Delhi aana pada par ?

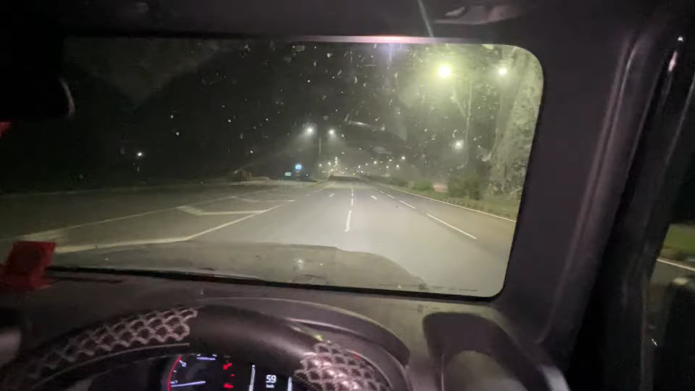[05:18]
से अब यह सीधा दिली के � है मतलब अलीगर से होते हुए सीधा दिल्ली है